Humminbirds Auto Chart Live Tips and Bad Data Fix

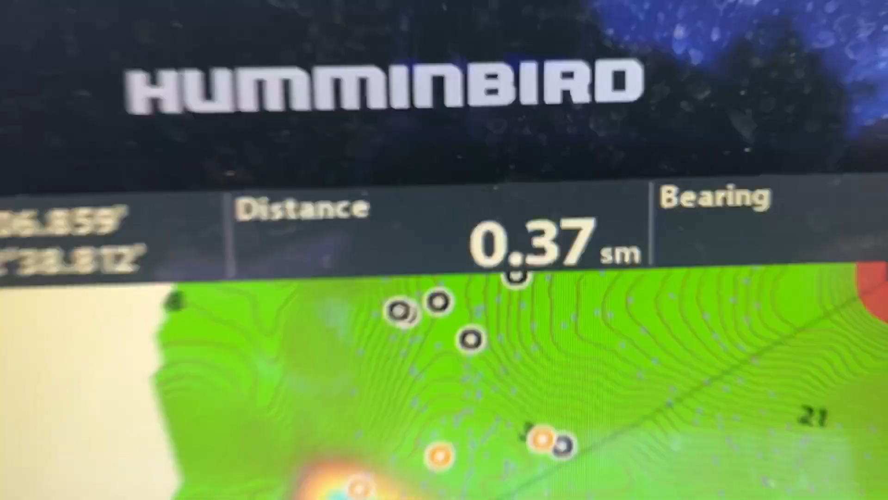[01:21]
all right so you can see the uh blue hole of infinity there
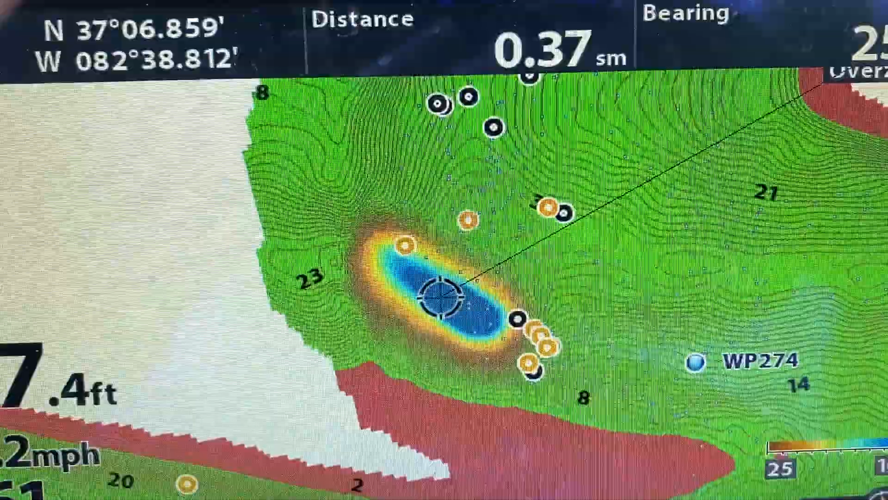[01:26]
so what we're going to do is we're going to come over we're going to hit menu one time
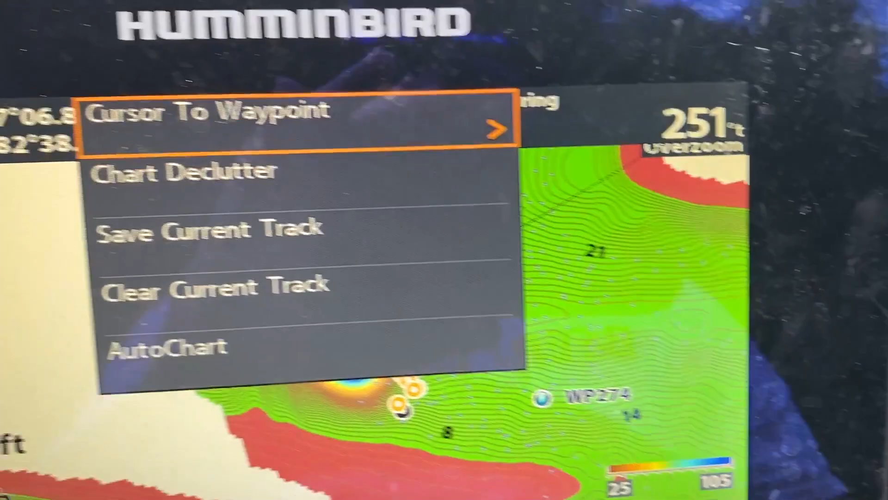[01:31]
you can see that'll bring up our first menu we'll go down the auto chart whoops
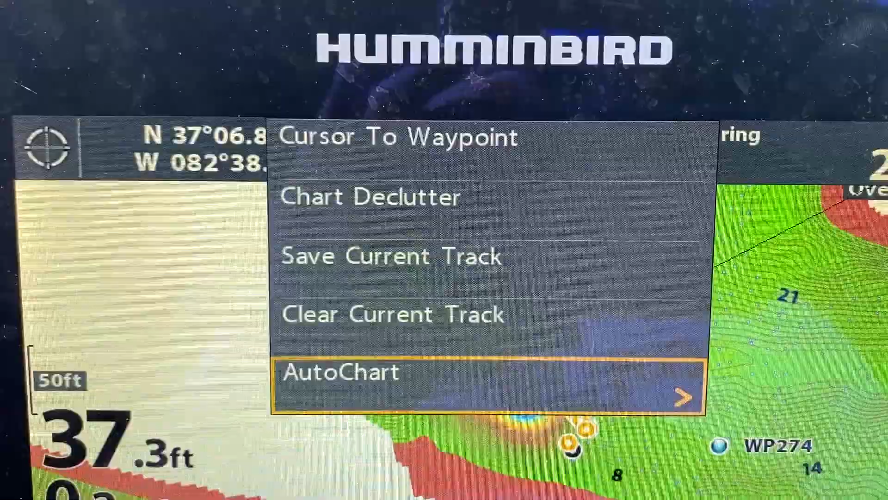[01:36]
On screen: depth 37.3 ft
and we'll just push over now we're going to go down
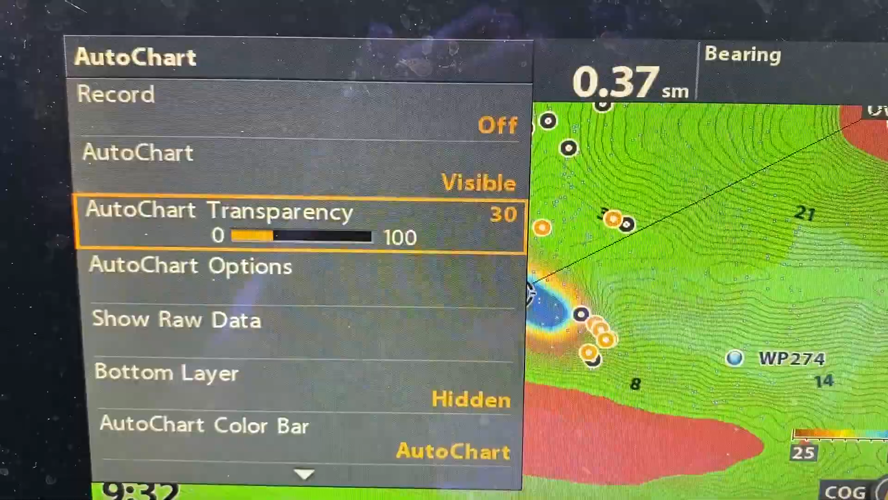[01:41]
we're looking at raw data right now we're going to move that show map data now that
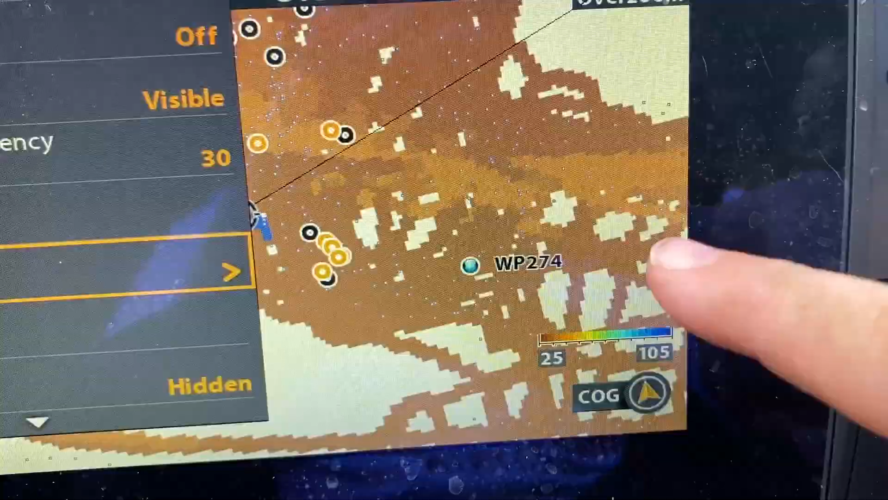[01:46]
actually shows everywhere your boat has actually been
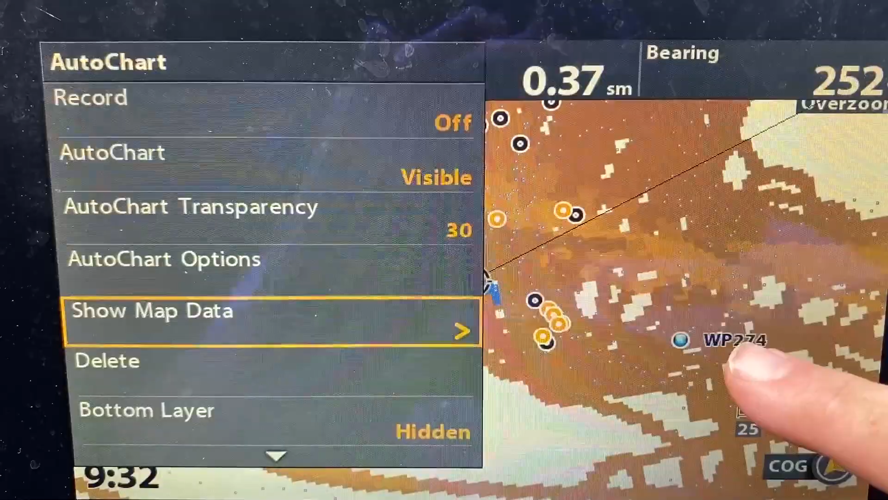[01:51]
now you can see the delete has come up so what we're going to do is
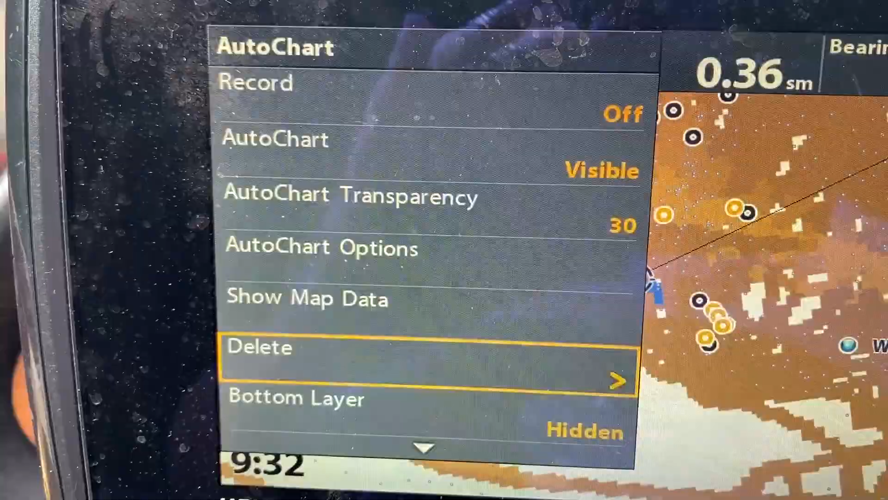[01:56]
we're going to come down we're going to push over and we're going to delete and you can see
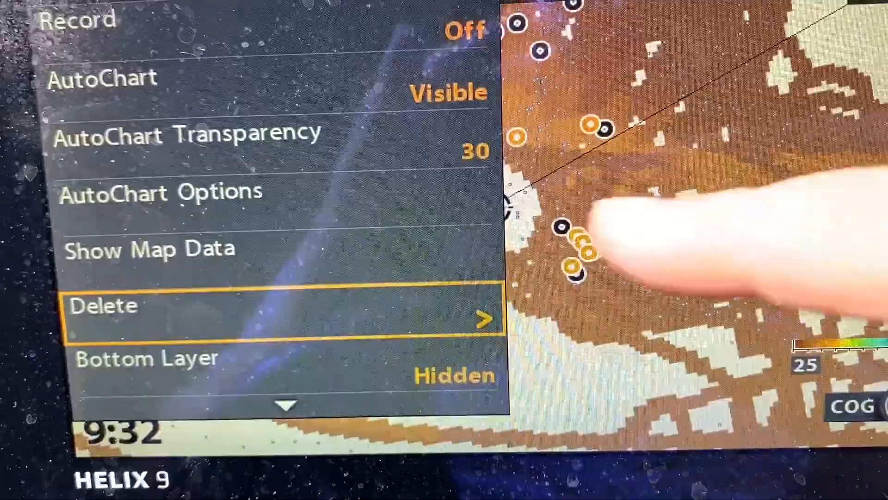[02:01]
behind there we'll go ahead and clear it off
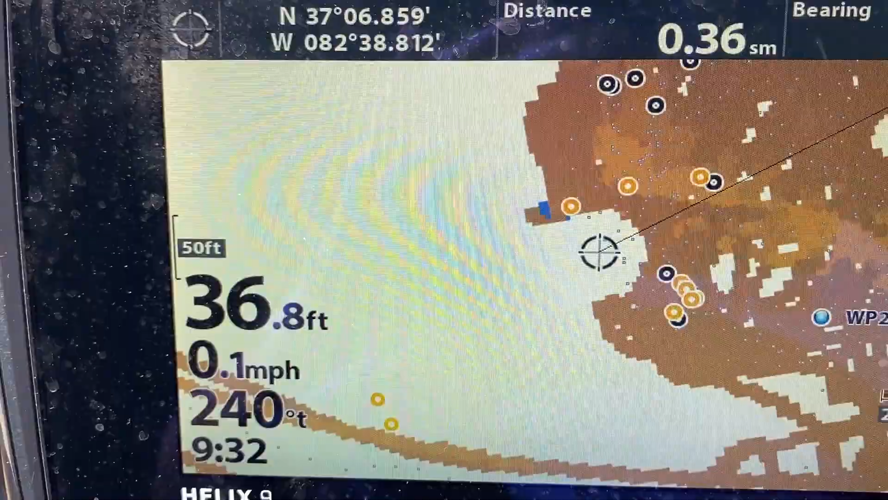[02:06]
it's actually deleted some of that now there's a little bit more of it so what i'm going to do
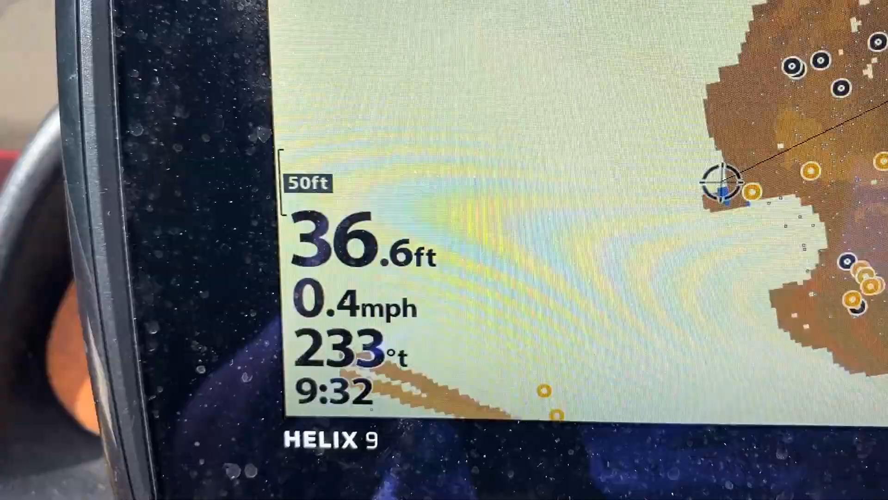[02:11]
On screen: depth 36.6 ft, speed 0.4 mph
so i'm going to make sure i'm selected on that i'm going to hit menu again one more time
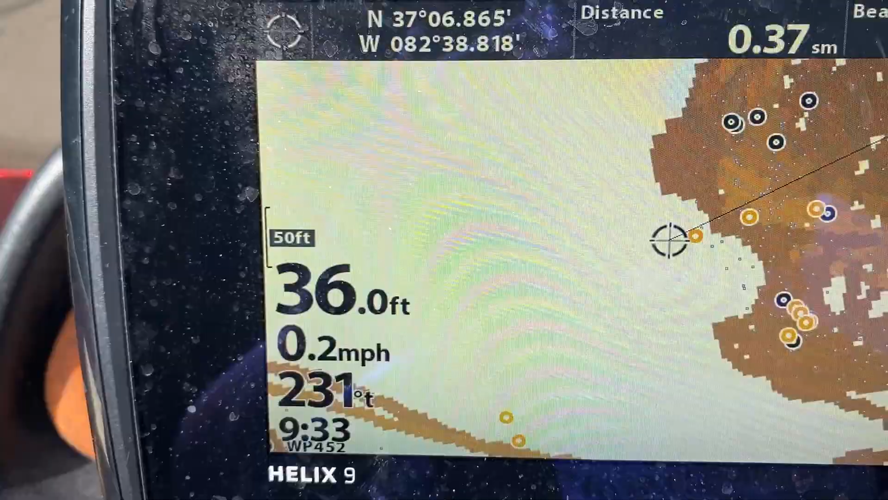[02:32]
On screen: depth 36.0 ft, speed 0.2 mph
now you can see it's cleared it up so let's go back in and see what changes have actually taken place
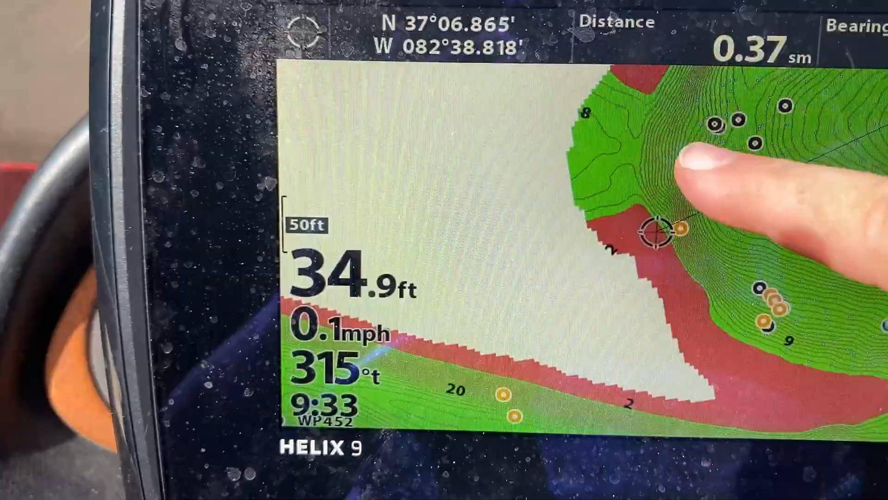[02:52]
On screen: depth 34.9 ft, speed 0.1 mph
and you can see it's kind of solved our problem there now we can go back and we can actually graph this again
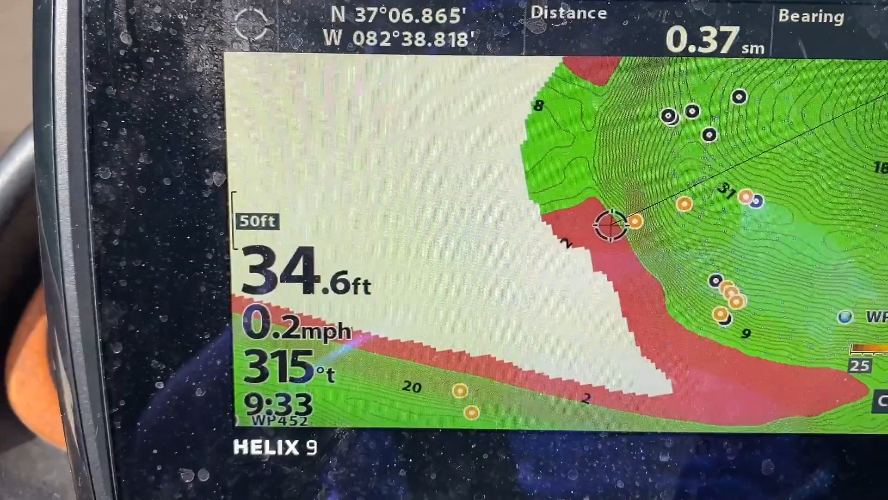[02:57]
On screen: depth 34.6 ft, speed 0.2 mph
and uh put the correct data in there and your problem is solved